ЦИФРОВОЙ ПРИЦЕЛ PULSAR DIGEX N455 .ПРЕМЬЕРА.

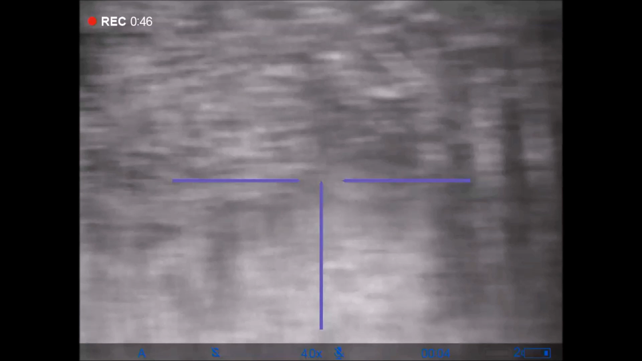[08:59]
Знак отражает ИК-подсветку, но не обращайте на него внимания. Он мне был нужен для ориентира.
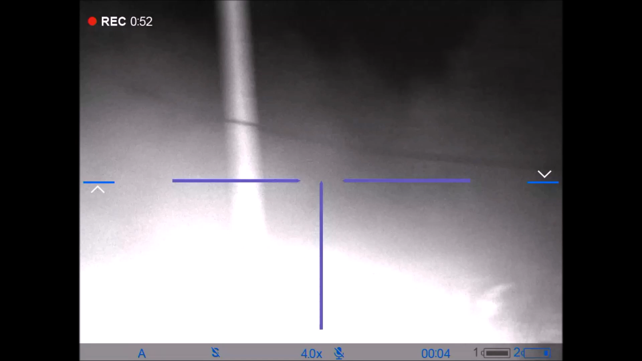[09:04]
Смотрите, что вокруг. Итак, 200 метров.
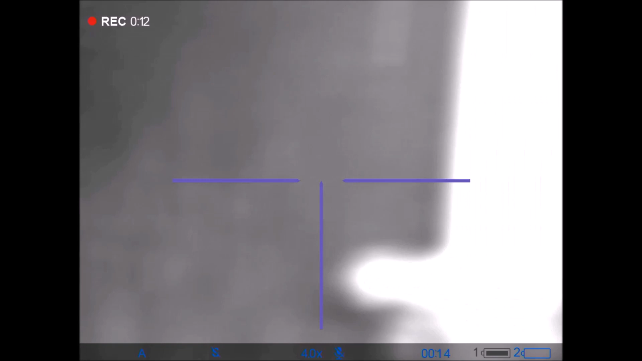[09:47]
Но идем дальше. Всеми любимая сотка.
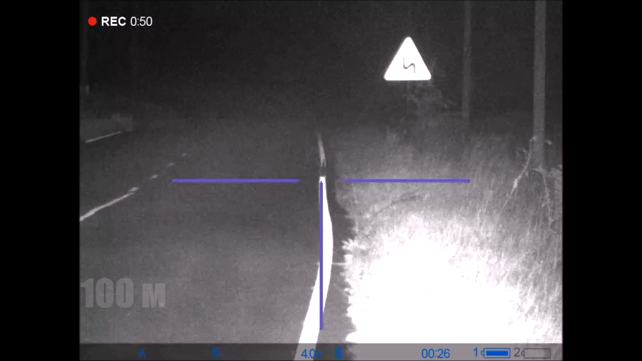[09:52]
Поставил предмет, попробуйте угадать, что это. И примите решение.
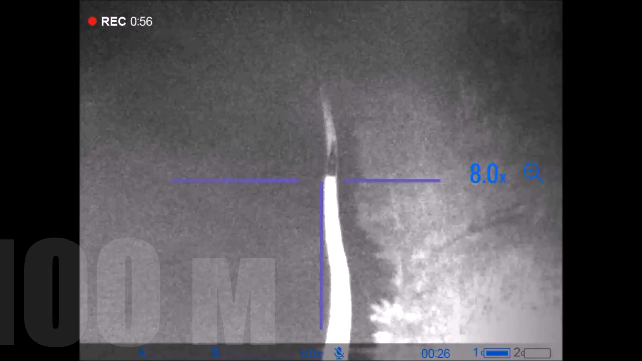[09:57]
Смогли ли вы произвести выстрел и поразить цель?
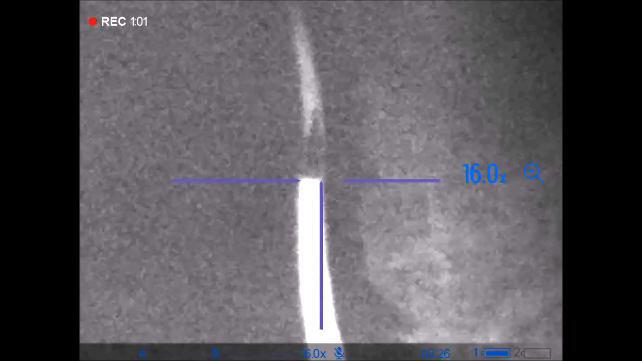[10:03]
Скептики сейчас завопят. Зачем установил на белую линию? Услышал.